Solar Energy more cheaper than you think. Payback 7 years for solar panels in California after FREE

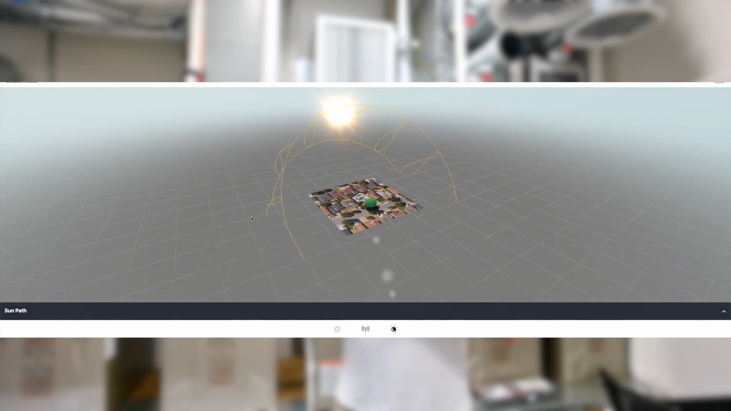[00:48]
We would see which angle is good to get as much solar as possible. And we will go ahead and put on top of your roof, but in virtual world, not in real yet.